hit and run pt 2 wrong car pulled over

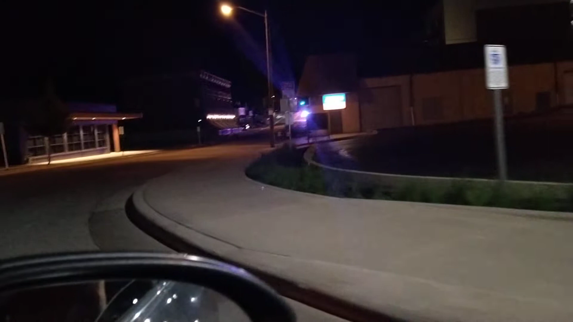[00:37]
they're just down here. We're gonna make our way to this scene real quick.
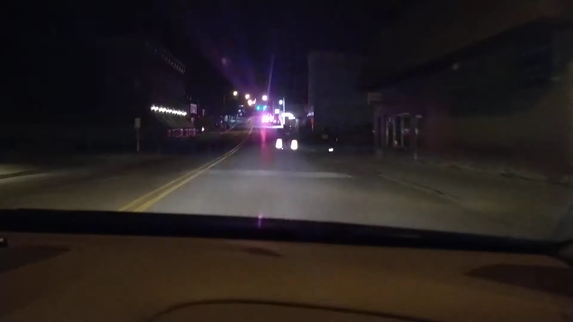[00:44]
To the liquor store. Damn, fuck, we are getting some good parking spots tonight too.
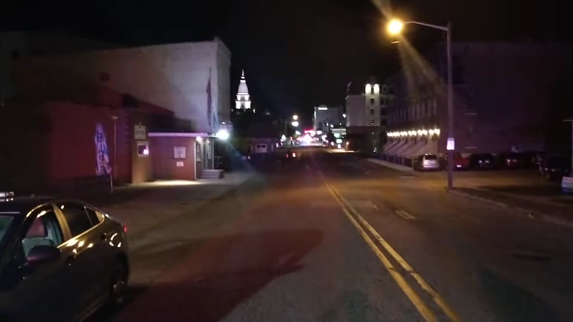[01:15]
If y'all can see it down that far, there's the first part of it's down there.